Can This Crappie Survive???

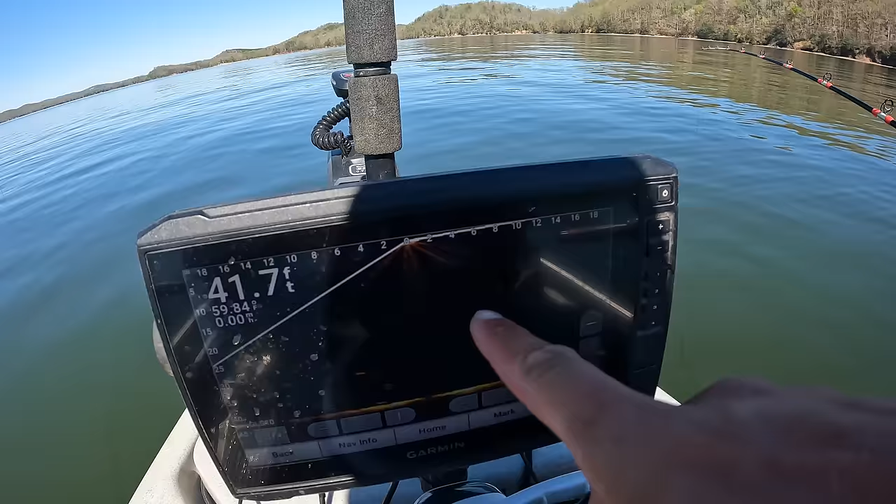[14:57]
On screen: depth 41.7 ft
I don't know if you saw that or not. That was swimming around that 10, 15 foot mark. That's what I see. And I saw several of them.
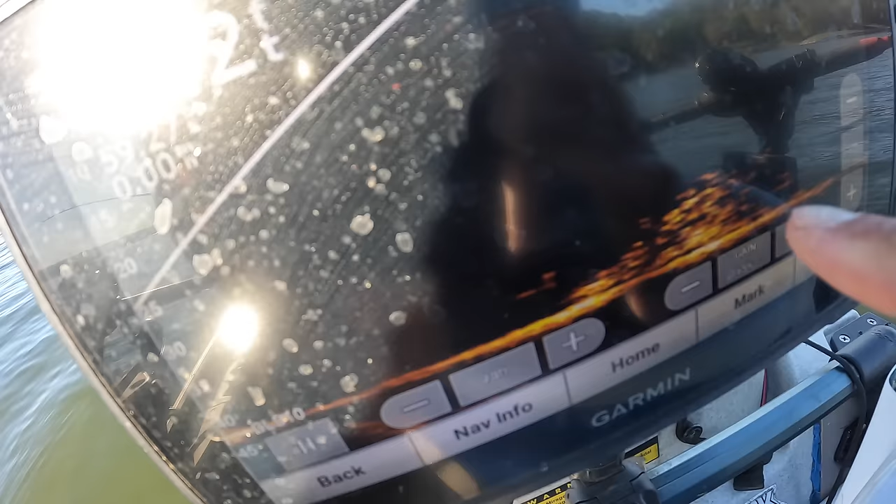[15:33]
But that is a huge school of bait that just moved in.
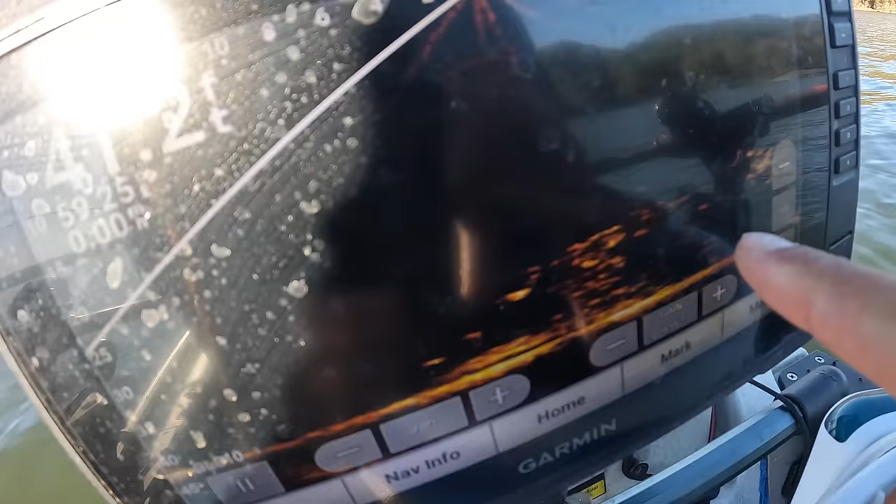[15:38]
Here comes some more right here. It's from 25 feet down to 40 feet. I mean, it's just a massive school.
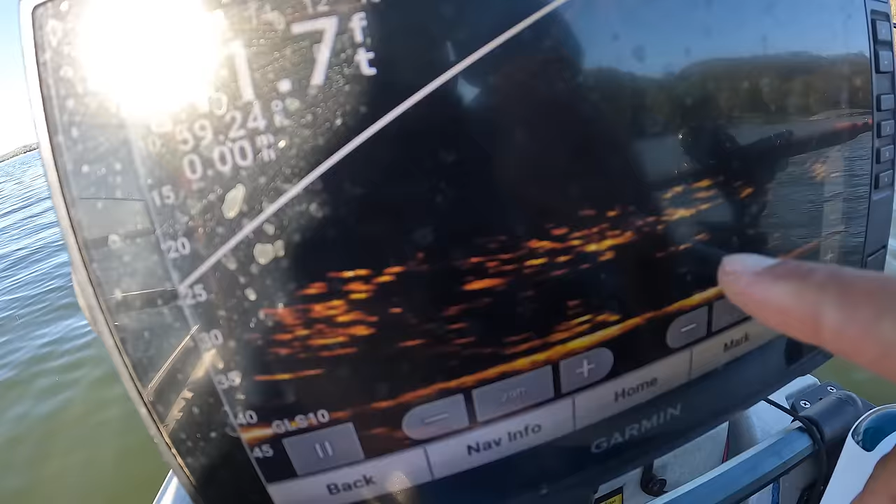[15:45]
I assume it's bait. Some kind of fish. Hopefully that means there's some... Boy, I'm dark on the screen.
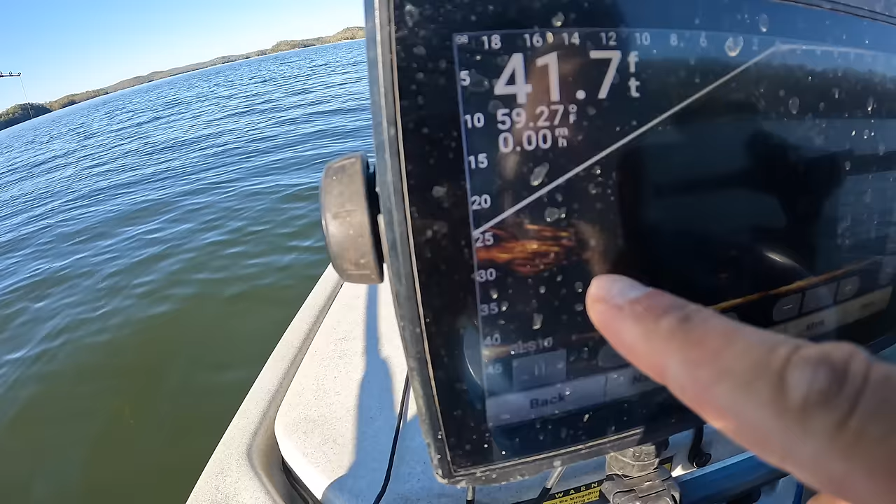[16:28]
On screen: depth 41.7 ft, water 59.27°F, speed 0.00 mph
It's a school of something. I don't know what.
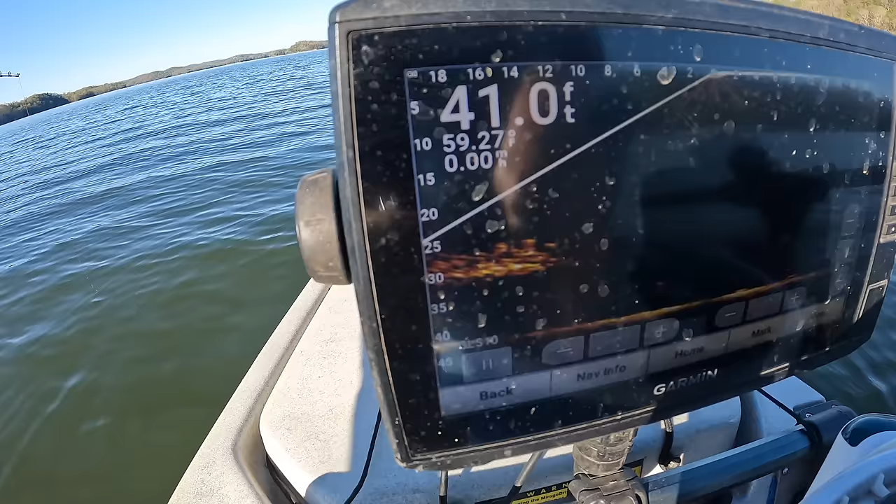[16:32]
On screen: depth 41.0 ft
But it's a lot of fish, so I would assume...
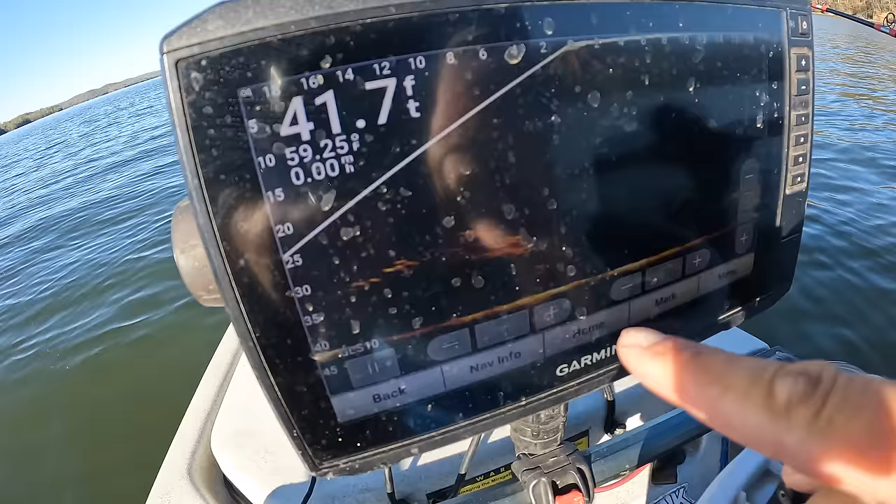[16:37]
On screen: depth 41.7 ft, water 59.25°F
I would assume a school of bait that big. There's probably going to be some predator fish around that somewhere.